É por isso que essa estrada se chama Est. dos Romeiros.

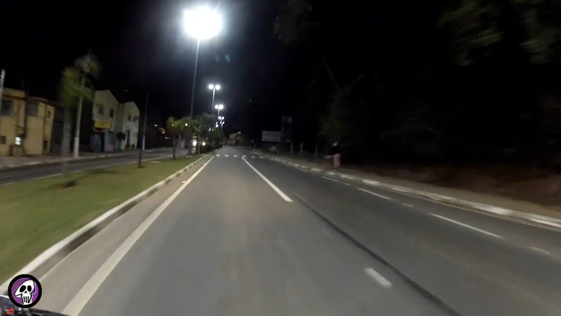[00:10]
e eu nem tava, caraca cês vindo a menina tirando a calça linda, né, ai Jesus amado, deu uma pujada, pah, cê é louco, mas então, tomei uma fechada de um busão ali agora tio,
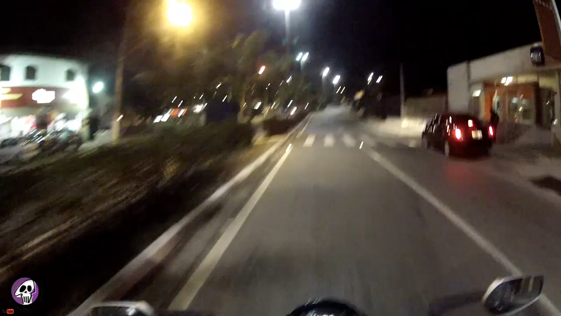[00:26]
cê é louco, o cara tava do lado, esquerdo, e eu tava vindo pela direita, mano, mais rápido o cara vim passar, o cara jogou o busão com tudo, mano, e eu com a câmera desligada,
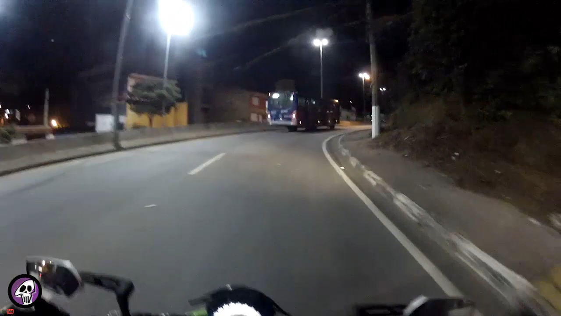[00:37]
na hora que eu fui falar com o cara, o cara achou ruim, mano, cheguei pra trocar ideia na boca, falei, ô mano, cê viu que cê me deu uma fechada lá, né, falou um monte, falou que eu não devia passar pela, pela direita, aí não sei o que, não sei o que, eu falei assim, e seta, você conhece? Pô, esse busão aí não tem seta?
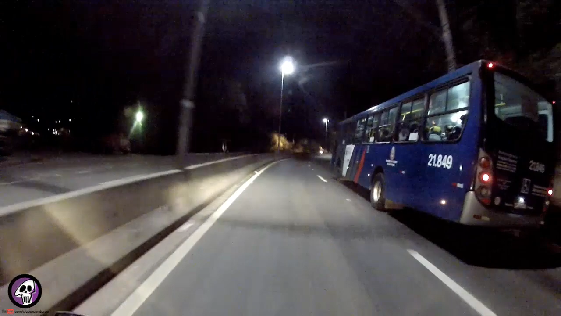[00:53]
Busão da Urubo Pungá, a minha pergunta é, e aí galera da Urubo Pungá, cês tão contratando motoristas ou assassinos?
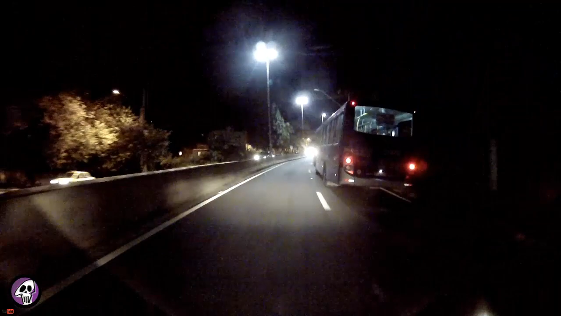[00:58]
Mas enfim, eu liguei a câmera por outro motivo, eu liguei a câmera única e exclusivamente pra mostrar pra vocês, por que que, que essa estrada aqui se chama Estrada dos Romeiros, Até vocês devem estar se perguntando, né, mano, é, por que que o Durão tá fazendo esse caminho aí, mano, qual é que é a dele, tá indo pra onde?
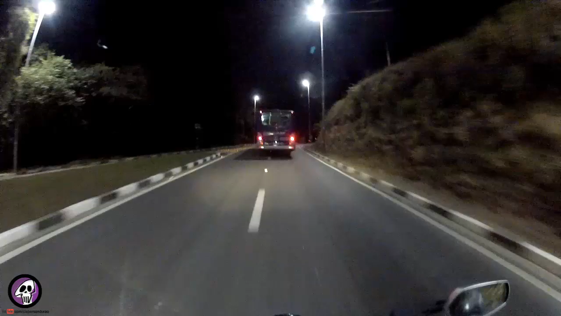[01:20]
Então, eu liguei só pra mostrar pra vocês, por que essa estrada é chamada de Estrada dos Romeiros, ó, dá uma olhada, ó, se ligou, ó, ó, os cavalinhos, ó,
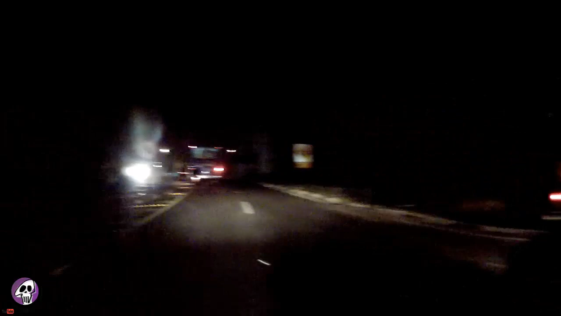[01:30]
tá vendo o caminhão carregando aí mais cavalinho, aqui, ó, na frente do busão. Olha que da hora, mano,
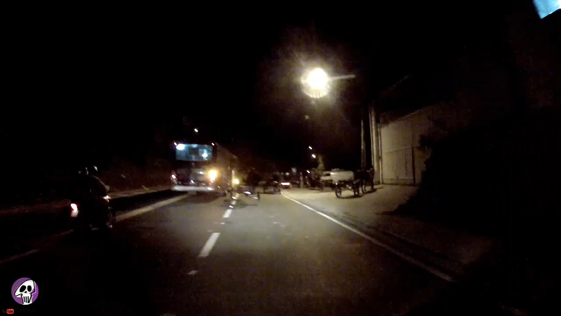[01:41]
esses aqui são os Romeiros, tá ligado, isso aqui é uma Romaria, né, mano, e isso aqui é direto, velho, a gente vê isso sempre,
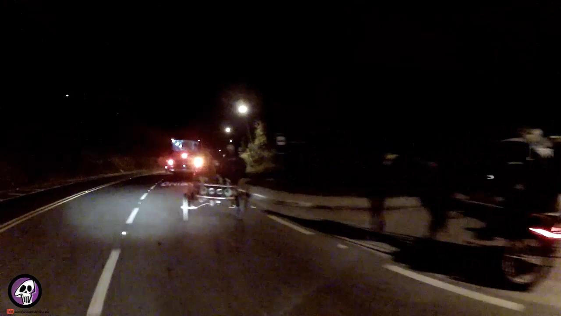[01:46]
mano, sempre, você viu que legal, velho?
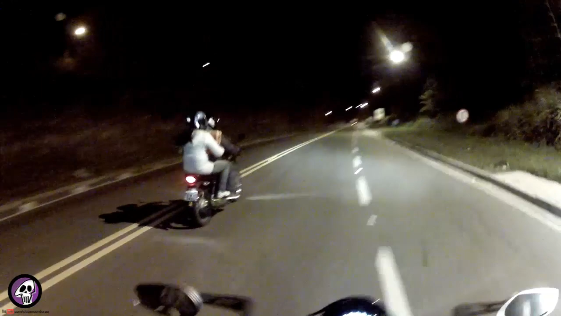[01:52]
E eu acabei dando uma fechada no maluco da moto aqui, não, não fechei, não.
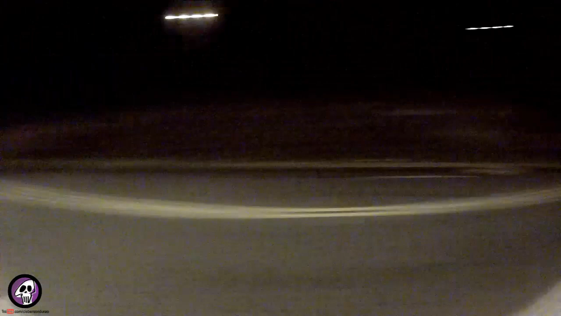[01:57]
Então é o seguinte, vamos retornar aqui na onde der, esperar o busão passar, e é isso aí, cara, só liguei mesmo a câmera pra poder mostrar isso pra vocês, tá ligado? Olha, fica ligeiro, né, mano, esses dias o cara lá falando do acidente, falando que a pista tinha vários acidentes, tomou logo,
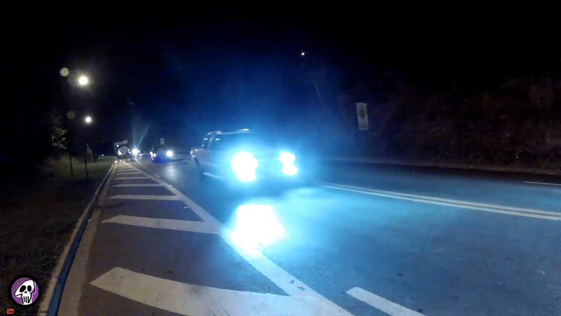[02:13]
olha que firmeza, né, eles vão até passar por nós, mano, deixar eles passarem por nós aí, olha, com som e tudo, tio.
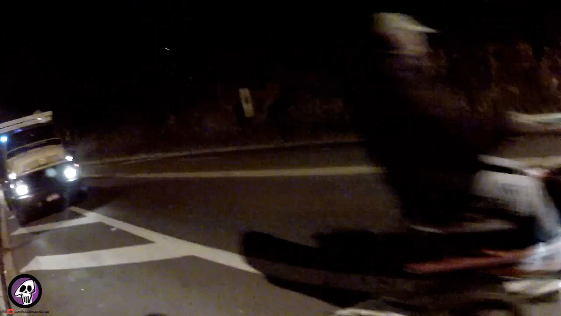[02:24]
Legal, né, mano, da hora, e aqui, ó, mais cavalinho,
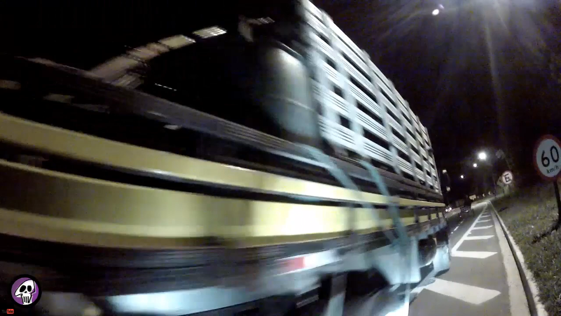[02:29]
olha lá, mais cavalinho, mais uma carroça, mais cavalinho vindo ali atrás. Então é por isso que a Estrada dos Romeiros se chama de Estrada dos Romeiros, aqui é,
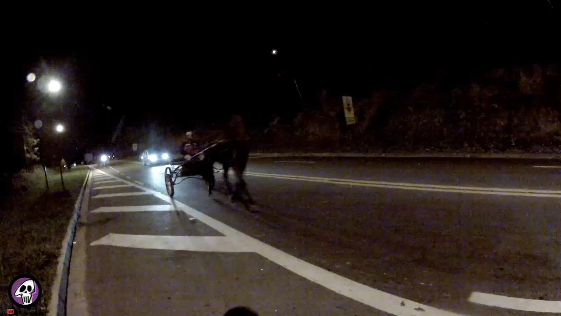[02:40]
tem muita Romaria mesmo nessa região, tá ligado?